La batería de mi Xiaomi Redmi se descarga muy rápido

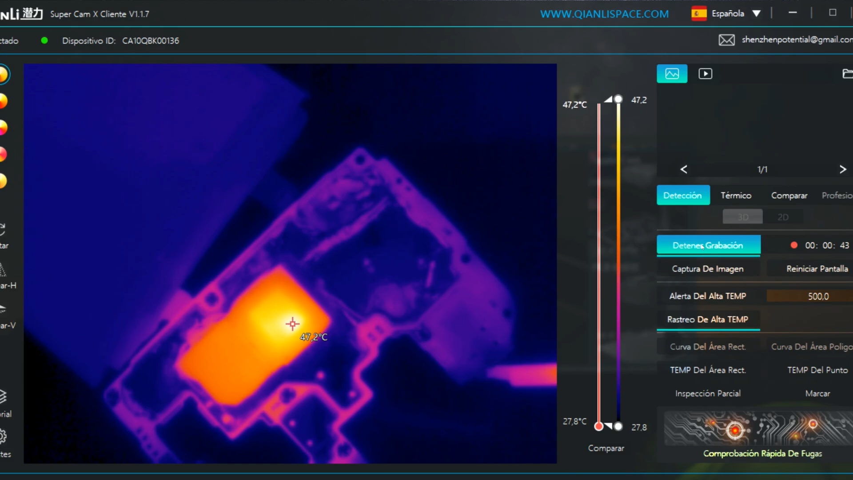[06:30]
On screen: spot 47.2°C, scale top 47.2°C, scale bottom 27.8°C
lo cual podría ser la causa de alta tasa de consumo de energía. Detectamos que el CPU parece estar sobrecalentándose, lo que podría ser un indicativo de que este circuito podría estar funcionando de manera incorrecta.